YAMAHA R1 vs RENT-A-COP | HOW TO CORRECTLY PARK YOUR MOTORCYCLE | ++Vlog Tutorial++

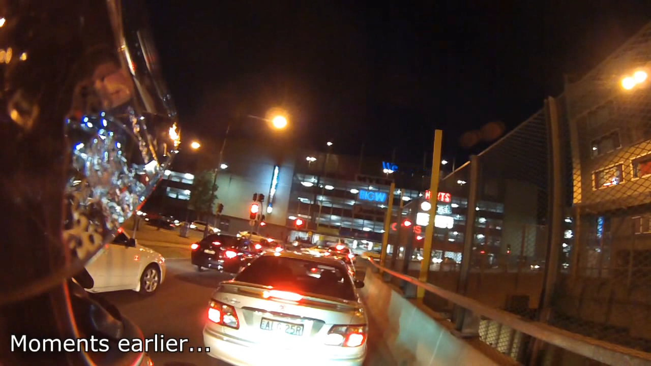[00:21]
Can't tell if West Point's sign is supposed to be having an eclectic fit or if just broken.